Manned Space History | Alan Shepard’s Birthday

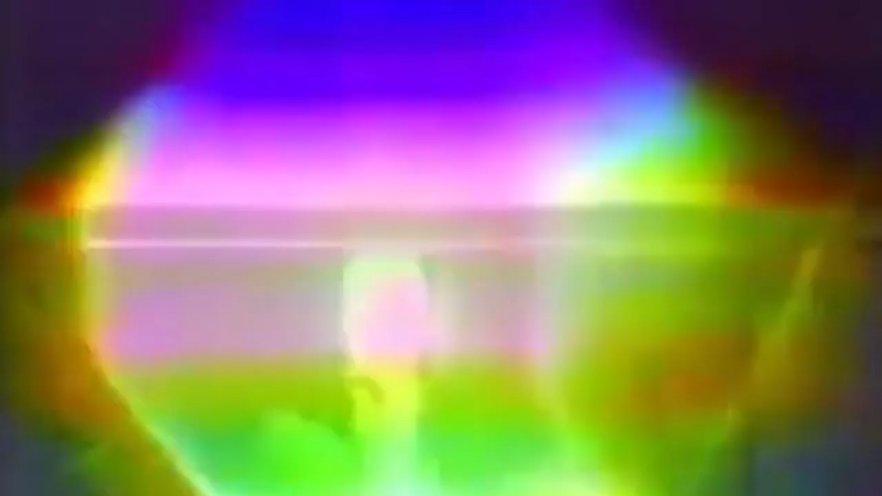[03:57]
The tower is clear. The tower is clear.
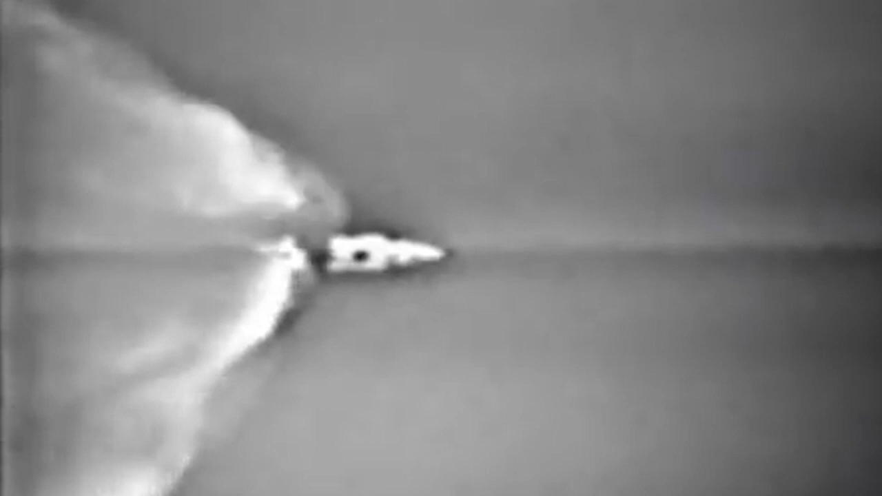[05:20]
Center engine shutdown on time. Two minutes, 25 seconds, 25 nautical miles in altitude, 30 nautical miles downrange. Two minutes, 35 seconds, coming up on staging. Shut up. Roger. Hand separation.
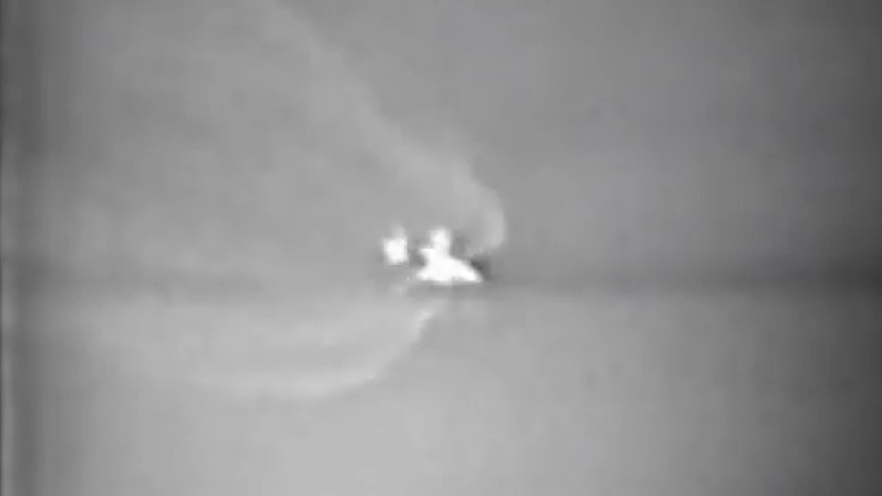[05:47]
Roger. Mission on five. Roger.
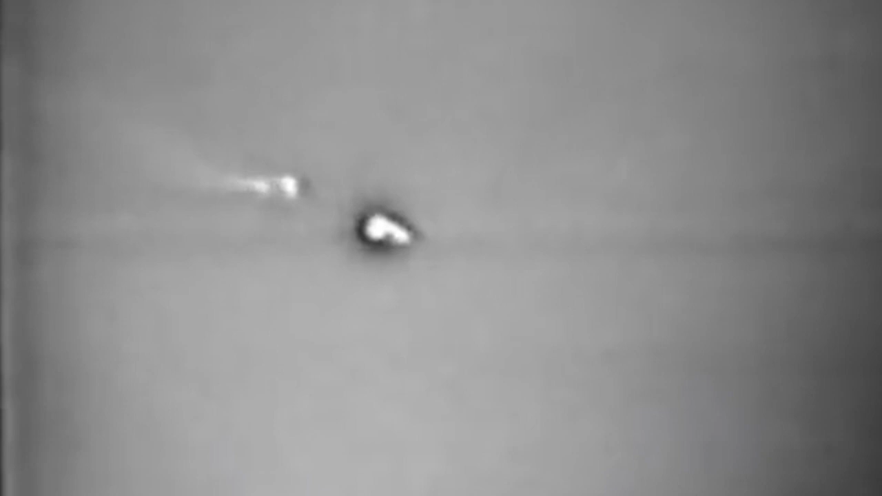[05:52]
The ship crew now riding on five, good second stage engines. On five engines. Good thrust on all five. Call 14. Houston, the booster is safe.
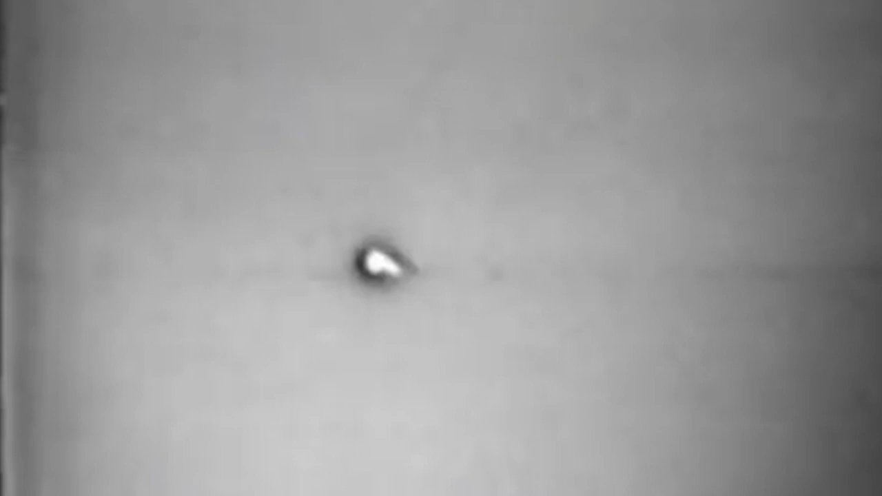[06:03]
And your orbit is go. Roger.